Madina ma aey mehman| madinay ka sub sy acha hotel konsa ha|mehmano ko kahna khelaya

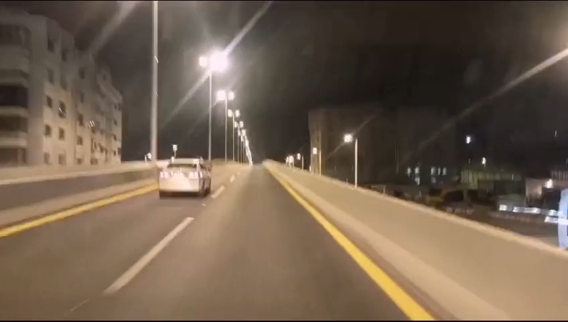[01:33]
جا کے بتاؤں گا آپ لوگوں کو اس کا نام ہو تو جی ابھی نیا جو بریج بنا ہوا ہے نا یہ بالکل
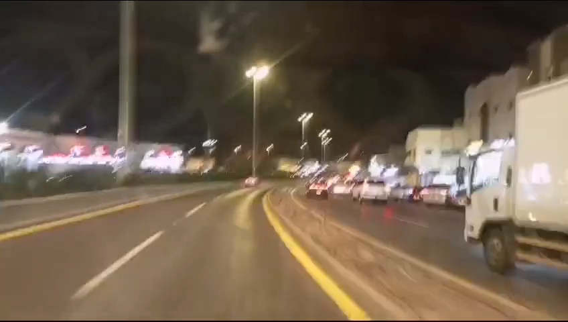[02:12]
بھی آپ لوگوں کو دکھاتا ہوں لیکن صرف باہر باہر سے اندر میں نے نہیں جانا صرف گاڑی سے ہی میں نے آپ لوگوں
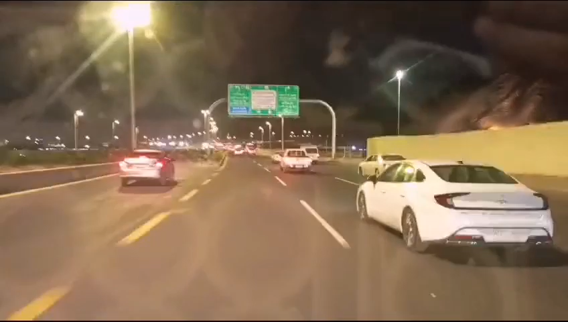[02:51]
یہ دیکھیں یہ سیدھا سنیہ گیا ہوا یہ روٹ
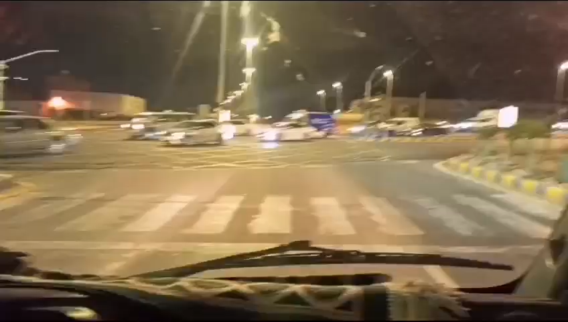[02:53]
اور یہ دیکھیں یہ بھی نیا اشارہ ادھا اسی روٹ پہ نیا اشارہ بننا ہوا ہے ادھر یہ بلکل نیا اشارہ ادھر بننا ہوا ہے کیوں گے یہ جو ابھی گاڑی جا رہی یہ مکہ روٹ پہ ادھر جا کے پہنچے گی ہے یہ جہاں سے آ رہی تو اس جگہ کا نام ہے عزیزیہ اس کو عزیزیہ کے نام سے تو ابھی ہمارا
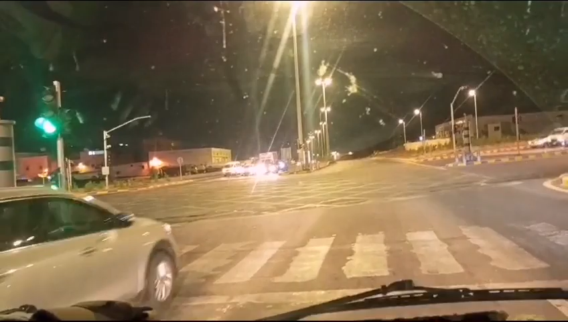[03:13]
سگنل جو ہے نا وہ کھل گیا عربی میں اس کو بولتے اشارہ ہم لوگ سگنلی بولتے تو اشارہ ہمارا کھل گئی اور اس کے پاس میں جو ہے
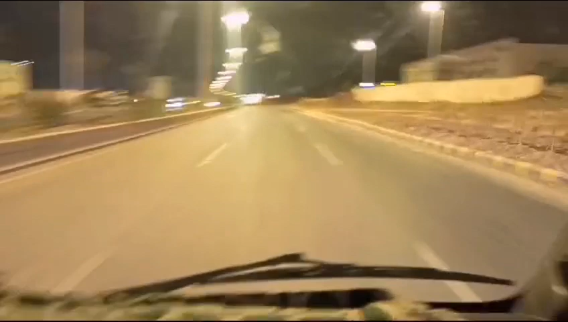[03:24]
نا وہ سامنے آپ کو اگر لائٹ نظر آ رہی تو یہ ایک مال ہے جو بلکل سستہ
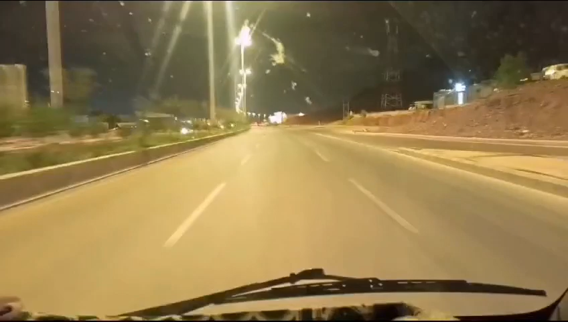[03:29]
مال ہے آپ کو اگر کبھی شوپنگ بھی کرنی ہے نا تو آپ ترکی مسجد سے گاڑی میں بیٹھ کے اور بول کے ہمیں یہ مال میں اتار دے جو اس اشارے کے بعد ہے
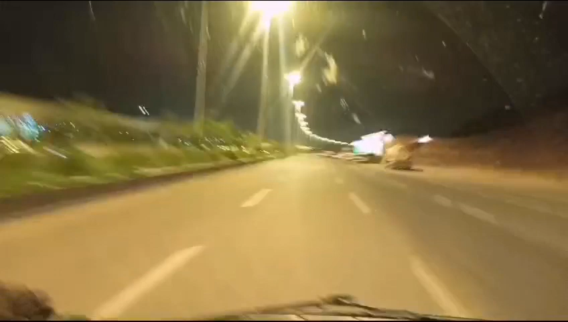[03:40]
الوہ سام نام ہے اس کا الوہ سام یہ دیکھیں اور کافی رشلگی رہتی ہے اس پہ بہت زیادہ رشلگی رہتی ہے یہ دیکھیں تو چلتے یار ابھی ہم ہوتل کی طرف جاتے ادھر سے